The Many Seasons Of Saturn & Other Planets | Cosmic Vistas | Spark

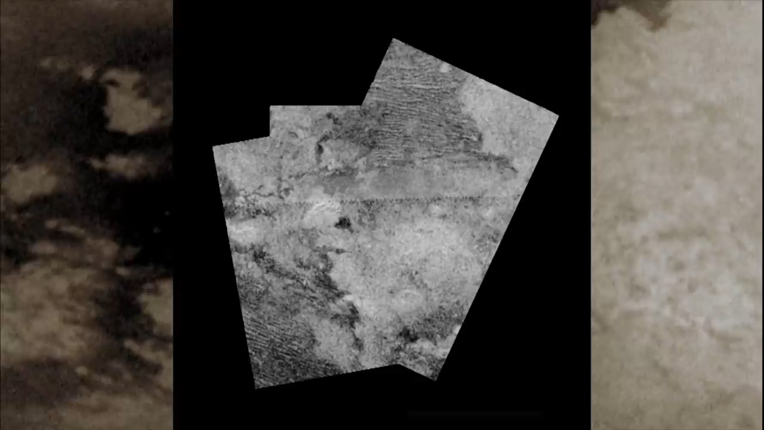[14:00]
there's no way for the infrared camera to reveal whether the light or dark areas were of different elevations.
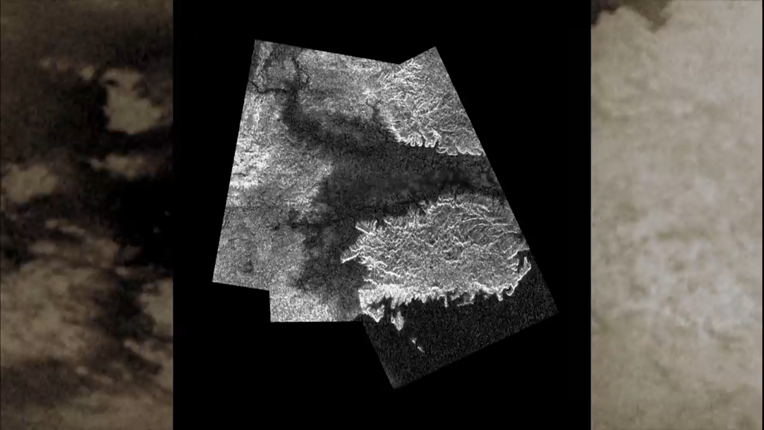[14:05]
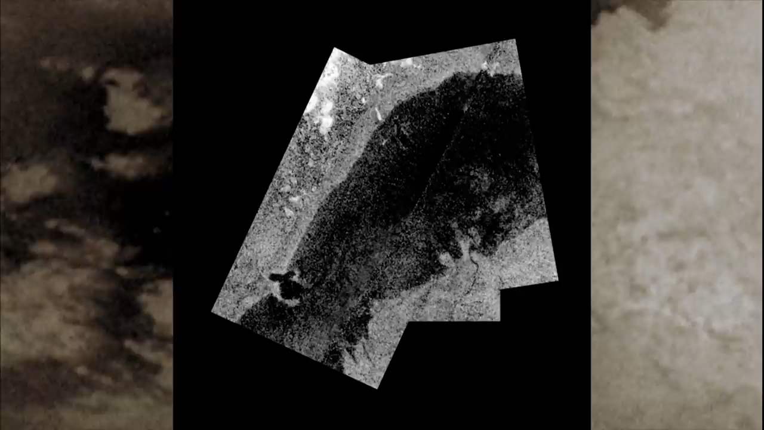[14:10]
However, in close-ups, all of the areas seemed to be windswept,
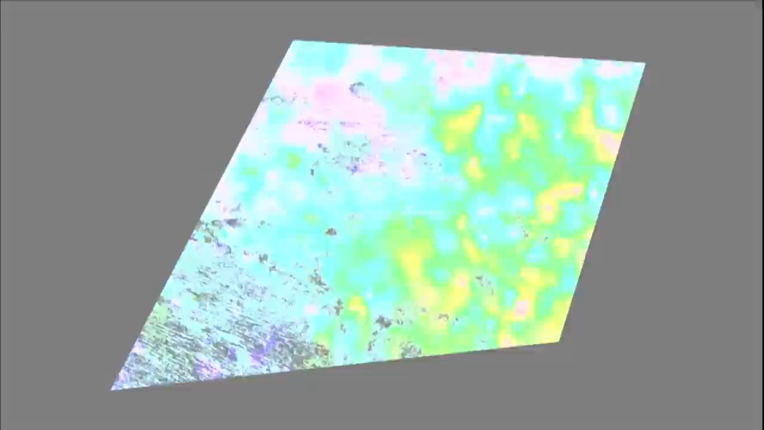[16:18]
Like Saturn's other moons, Titan's surface is mostly made of ice.
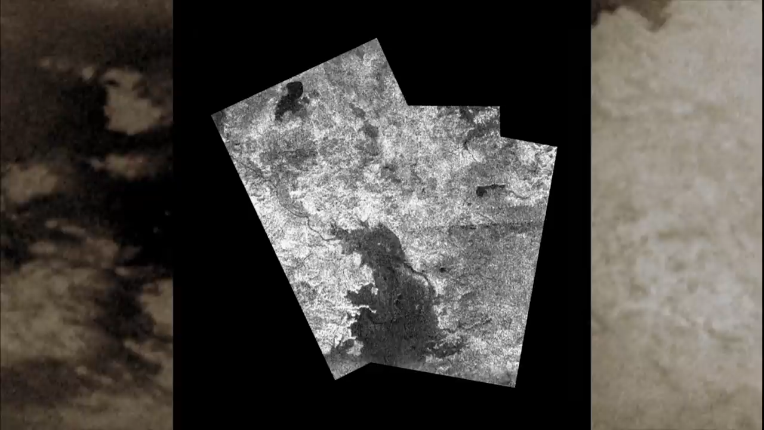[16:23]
But the dark regions that ran along the giant moon's equator were a puzzle.
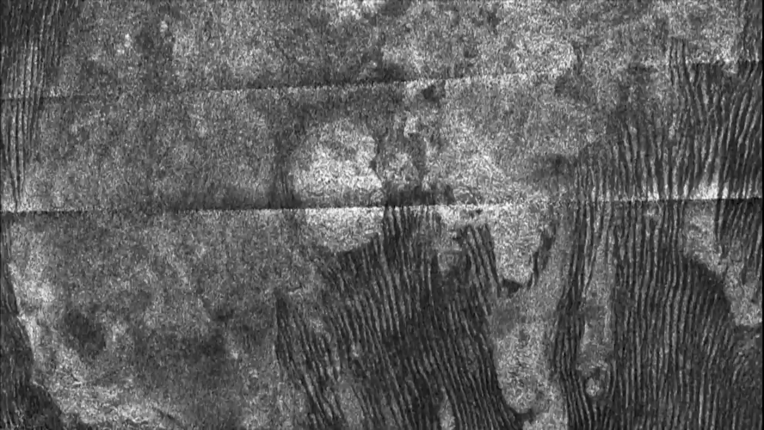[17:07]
The dunes revealed that Titan's dark equatorial zone is more of a desert than a sea.
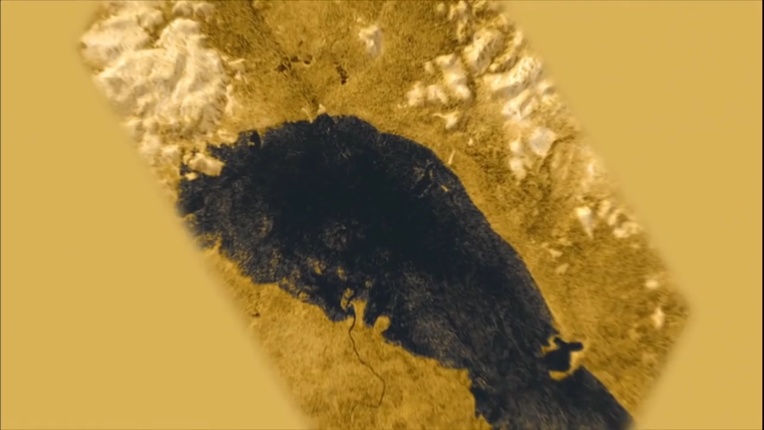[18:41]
The more Cassini peered at Ontario Lacus, the more this strange dark feature seemed like a liquid body. By taking advantage of the spacecraft's radar views from different angles,
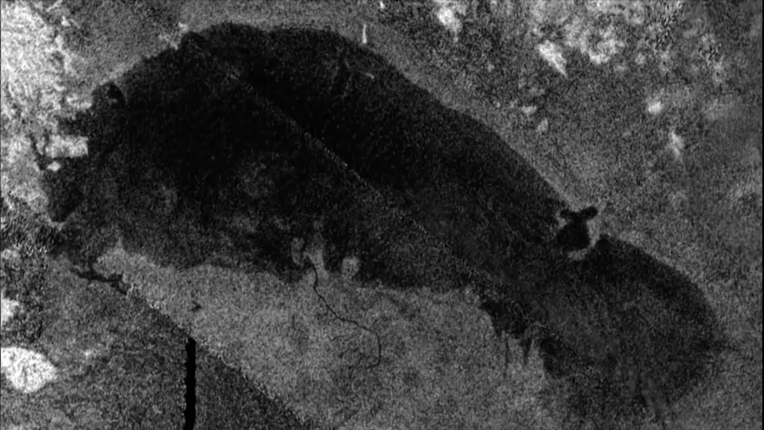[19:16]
There seems little doubt that Cassini had at last found a body of liquid methane on Titan.
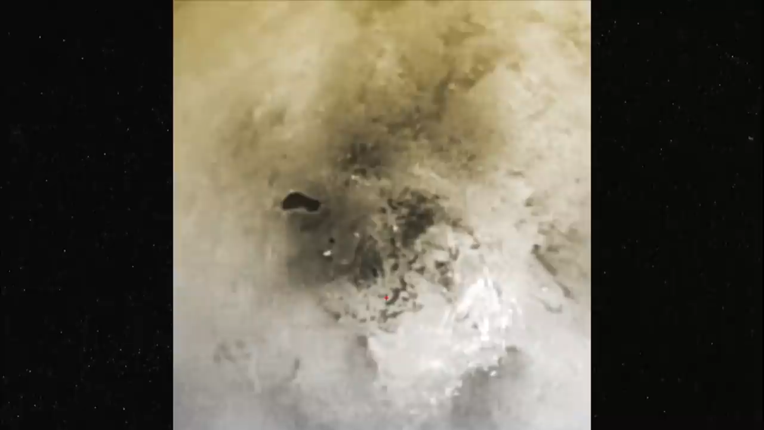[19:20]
Now Cassini turned its attention northward, beyond the dark dune fields near the equator and up into regions still emerging from Titan's cold, dark northern winter.
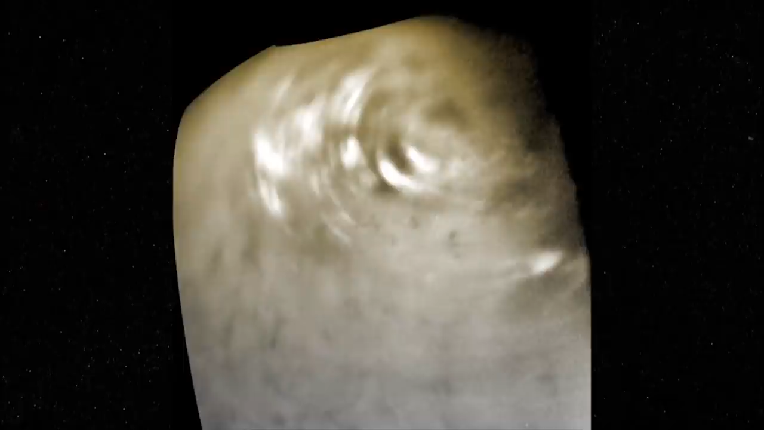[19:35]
What Cassini discovered there looked very much like a landscape inundated with lakes.
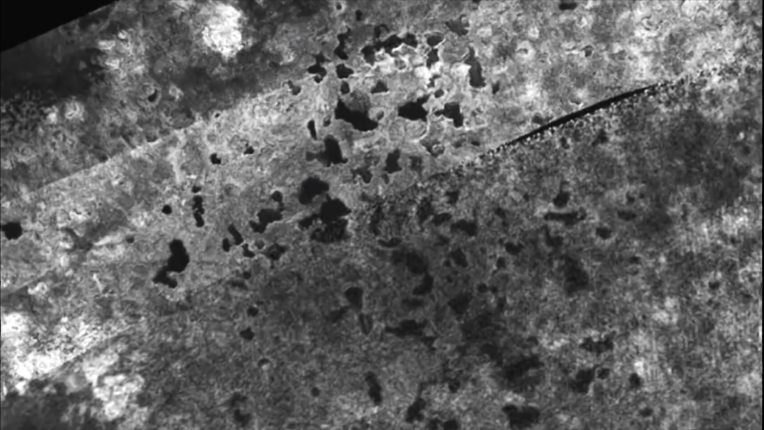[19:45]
In radar images, they stand out like pools of black ink against a ghostly white ice scape.
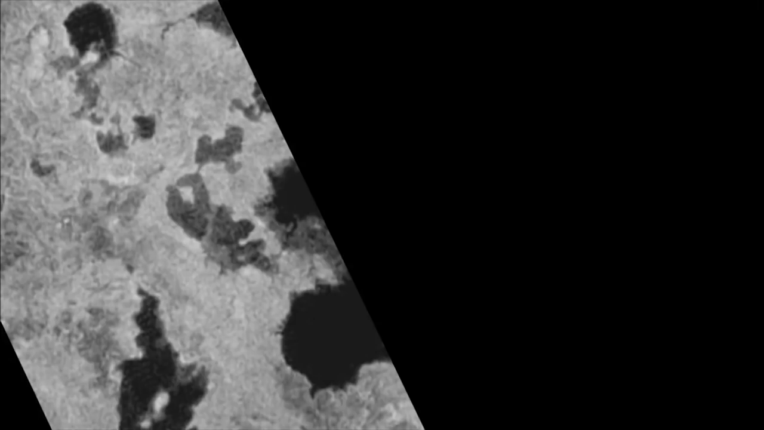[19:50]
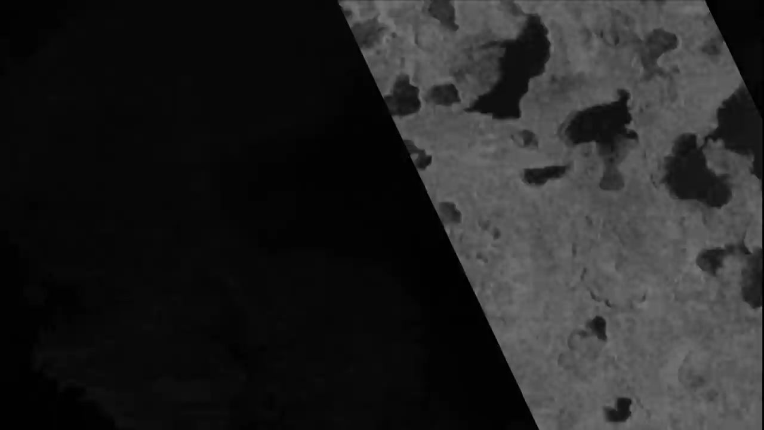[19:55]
And then something much larger. Hints of a vast and jagged coastline with jutting peninsulas and great islands.
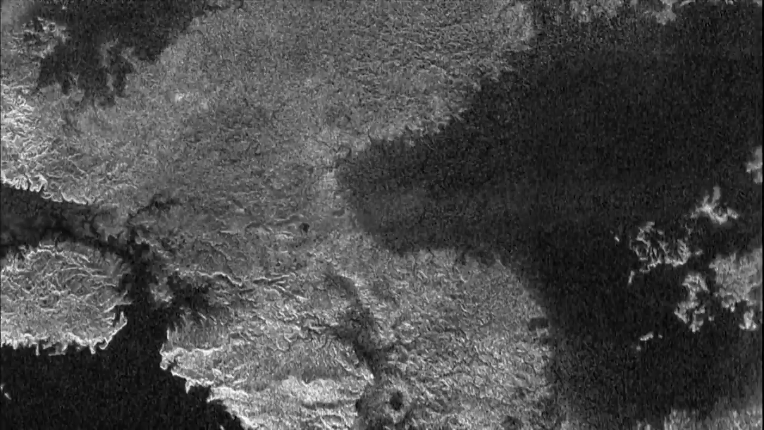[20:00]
It was to be Cassini's first close-up glimpse of Titan's largest liquid feature.
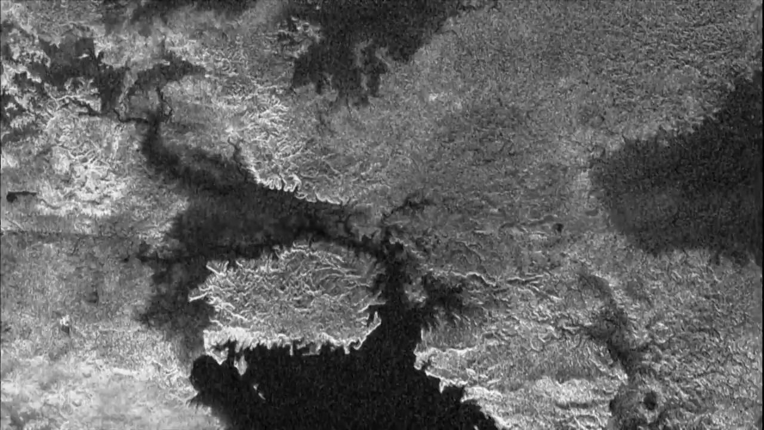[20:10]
This is Mare Kraken, the Kraken Sea, named after a legendary sea monster.